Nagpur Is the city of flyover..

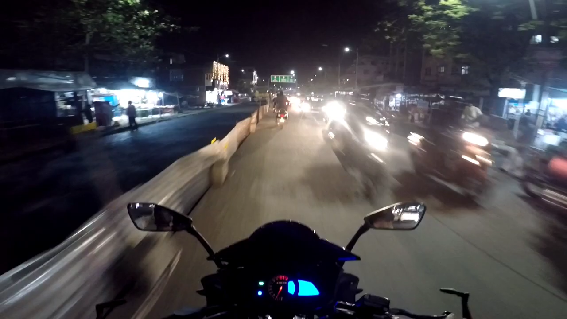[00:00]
यहां पर जाने वाली ट्राफिक दोनों भी चालू हो चुकी है
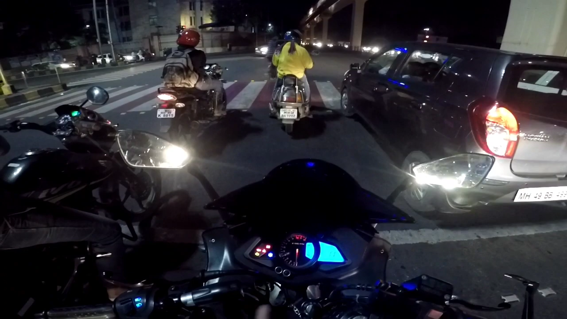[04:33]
यहां पर जो जेब्रा प्रोसिंग वहां पर मैं देख सकता हूं दू पाइट के प्लेट से उसके बीच में रेट कलर का पेंट करा गया है एंड एक्जैटली इसके पीछे क्या रिज़ान मुझे पता नहीं है क्या आप मुझे पता सकते हैं आपको बहुत स है आज का फ्लावर नमबर तीन और गाइज इस
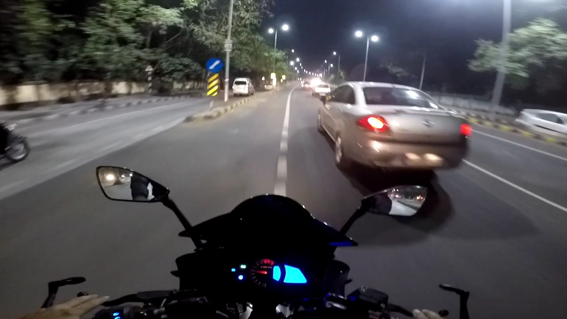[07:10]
काफी हेलिवेटेड है यार काफी हाइट है काफी हाइट है यह है इसका डिजाइन इसकी कनेक्टिविटी मुझे बहुत अच्छी लगी बस इसमें एक ही प्रोलम है जो कि है